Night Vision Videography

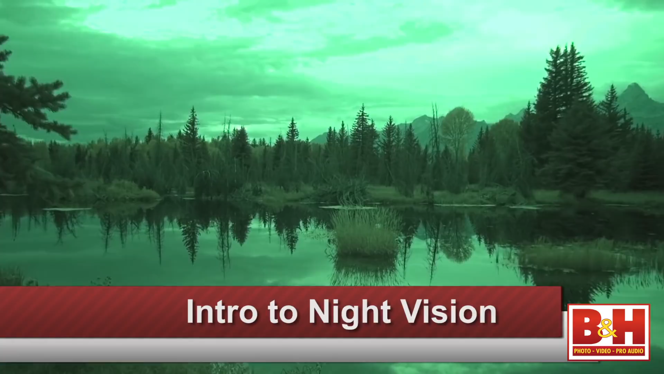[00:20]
Hey everyone, I'm Mia and today let's shed a little light on how to shoot video in the dark. Camcorders with night vision pick up infrared light.
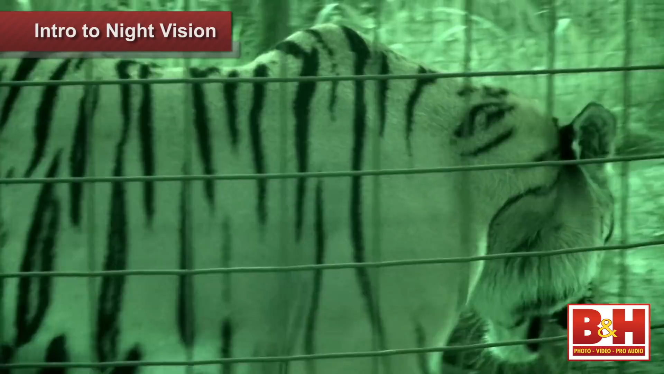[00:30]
Infrared light or IR is not visible to the naked eye, but it will illuminate a subject in the dark and with the right camcorder you can capture great footage.
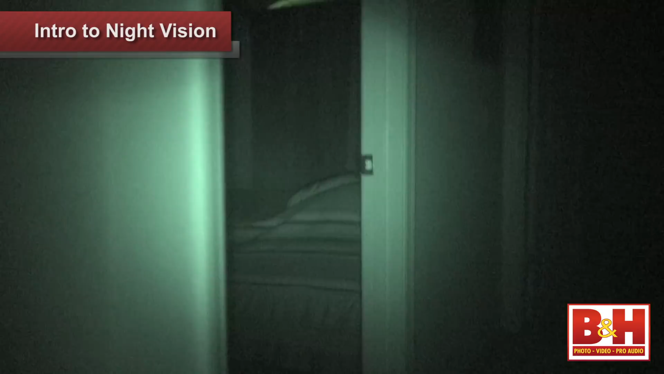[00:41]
Whether you're observing nocturnal wildlife, doing surveillance or hunting ghosts, night vision camcorders coupled with IR illuminators will help you capture clear nighttime footage. Sony's night shot mode is a classic example of night vision videography.
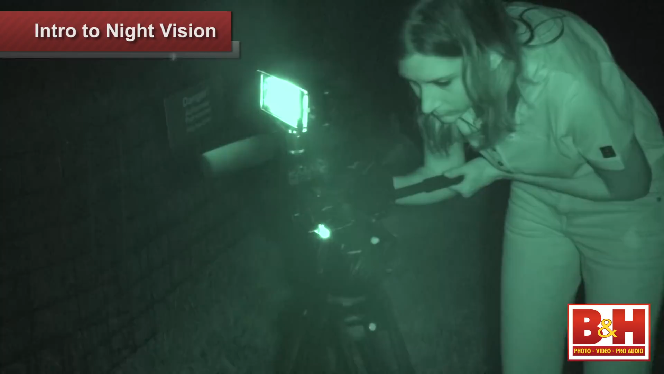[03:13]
This allows you to work in various levels of low light and darkness and all you have to do is twist a knob on the panel to brighten your footage.
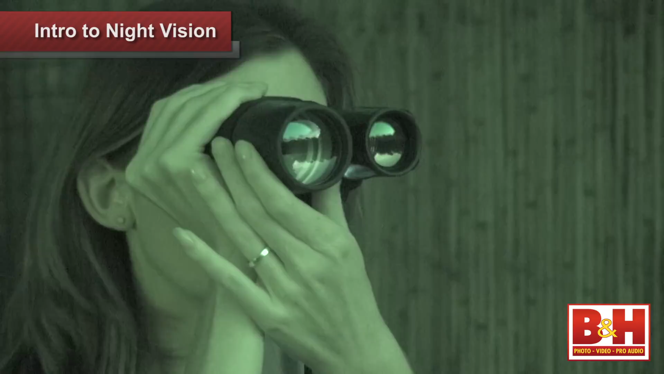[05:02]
The IR illuminator sends out a beam that looks like a spotlight,
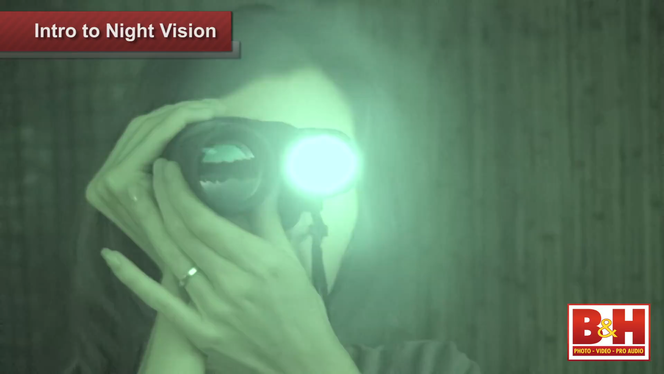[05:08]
making it easy to spot your subject first, then you can turn on all your camera gear.
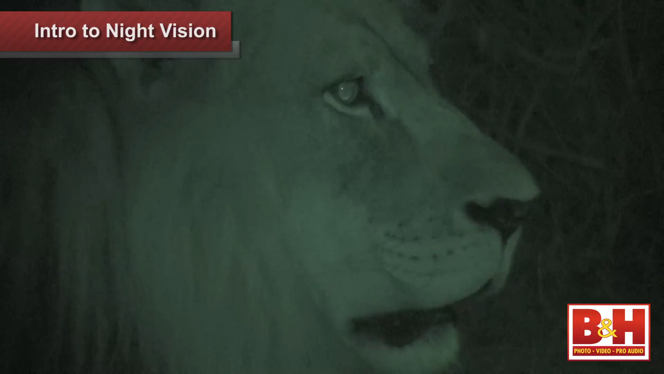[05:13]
I found the black and white screen and the viewfinder easy to see, and you can even adjust the brightness of the screen, depending on whether you're working at twilight or in total darkness.